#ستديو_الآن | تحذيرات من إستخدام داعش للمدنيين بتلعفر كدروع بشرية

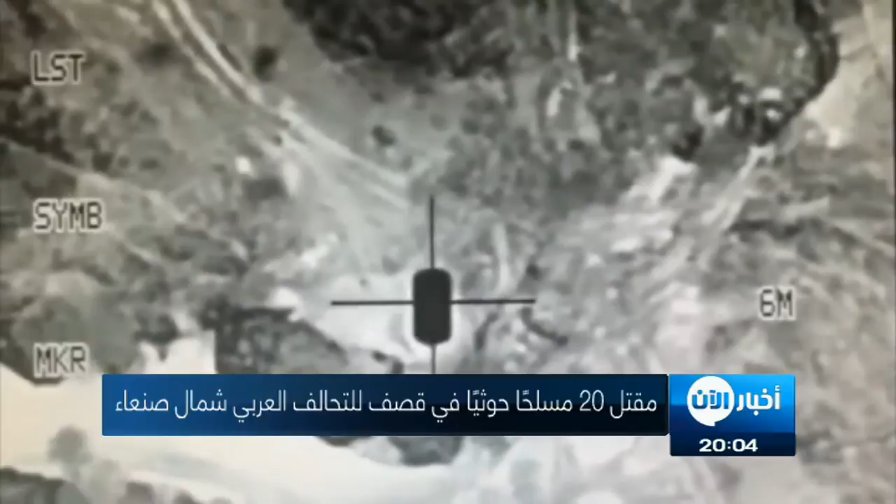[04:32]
معسكر الصمع وهو أحد معسكرات الجيش اليمني الواقعة تحت سيطرة الحوثيين وقوات المخلوع صالح